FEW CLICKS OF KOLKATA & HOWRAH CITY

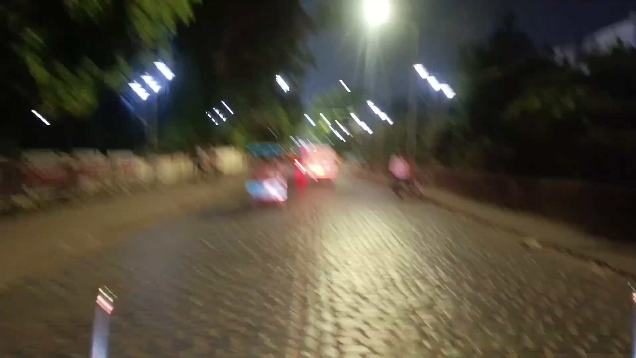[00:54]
ये है इसका जाने के रास्ता राट को देखने के लिए दोबरा आजाते हैं ये है फोलकटा का सीटी का कुछ ना जा रहा राट के साइब पर कैसे होता है ये
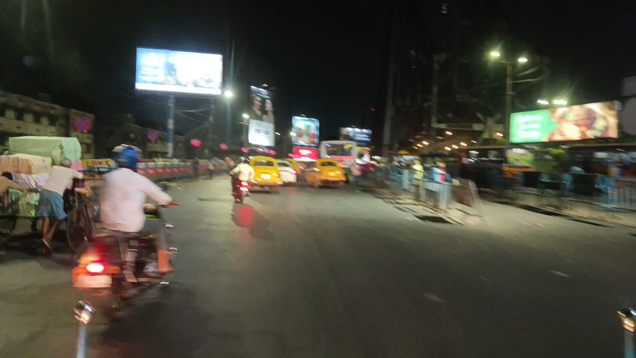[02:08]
यह हो गया राट का कॉल काटा किसे चलते है गारिया
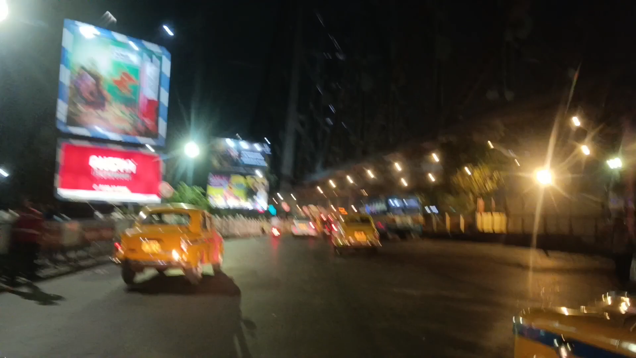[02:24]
आउरा ब्रीज का राट की नजरा
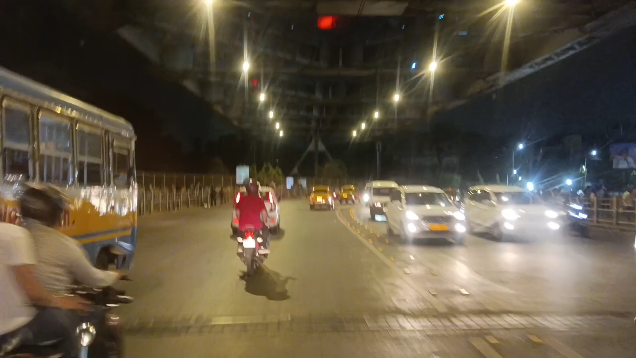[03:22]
यह है खाउरा ब्रीज के नल्ज्टिक में बोरो बाजार अरिया जाट किठा है यह है